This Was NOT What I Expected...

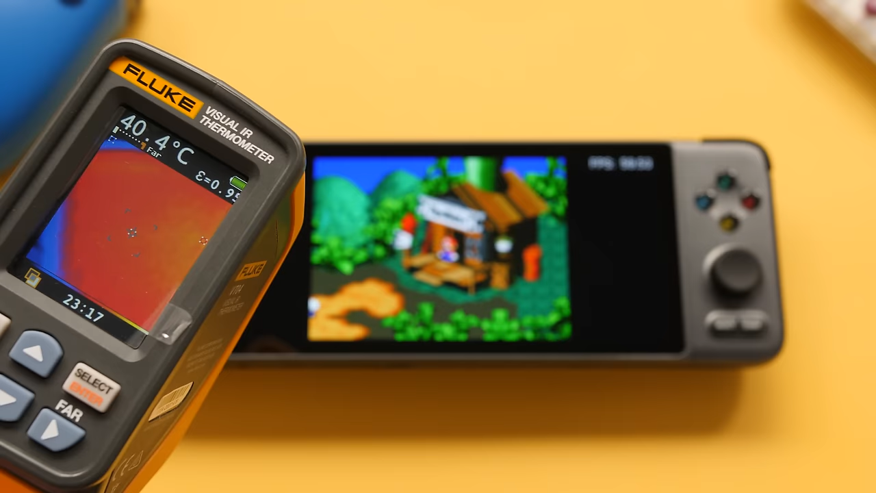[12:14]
This is not an abnormal temperature for a screen to get to, but the difference is that you'd usually see it on phones with a metal frame that absorbs and spreads out the heat more evenly than this. Right now, there's almost a 20°C spread from the left to the right side.
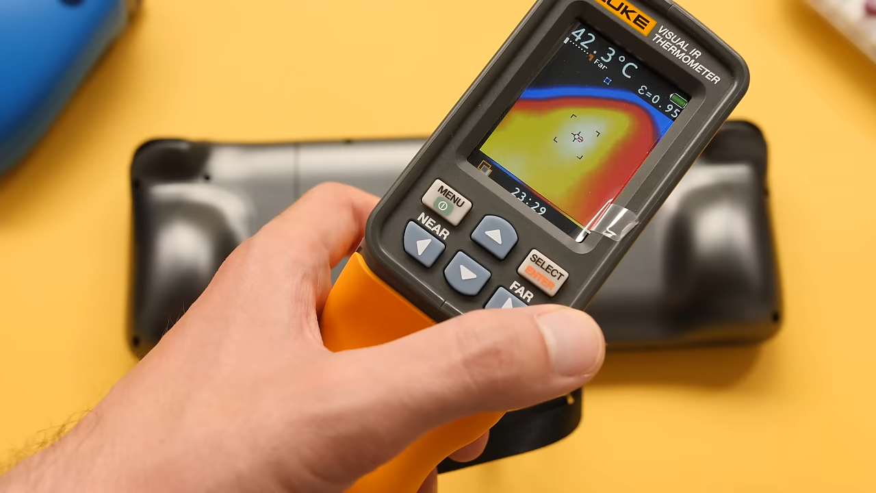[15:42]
On screen: spot 42.3°C
and it can get to the point where the CPU will get to the junction temperature and it will just kill the power to the processor.